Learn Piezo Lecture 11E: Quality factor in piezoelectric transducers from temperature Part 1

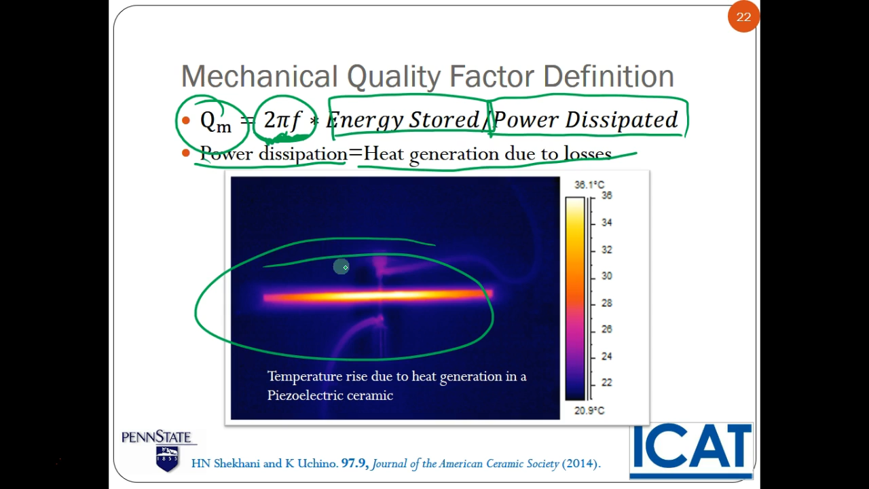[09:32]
On screen: scale top 36.1°C, scale bottom 20.9°C
So if somehow we were able to measure the heat generated in the system, we could find the quality factor. However, you can't just put a probe to measure heat generation. With regards to heat generation, we can only measure temperature. So how can we convert temperature into heat generation in formation? And hey, this is a nice picture of the losses here. I think this is probably the actual case of the system, where we have 300 millimeters per second. Tip vibration, we're getting about 36 degrees, 16 degrees in temperature rise, C. So, and as you see here in this thermal camera image, the lightest part is in the middle. The darkest part is in the end.
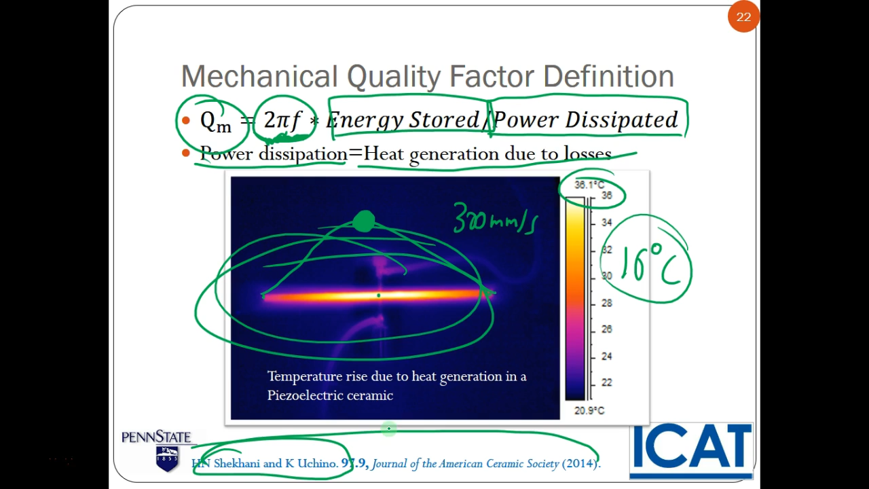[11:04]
On screen: scale top 36.1°C, scale bottom 20.9°C
But for here, obviously, you can tell that the temperature was most in the middle. So, the temperature starts a constant value, you know, across one of these dotted lines.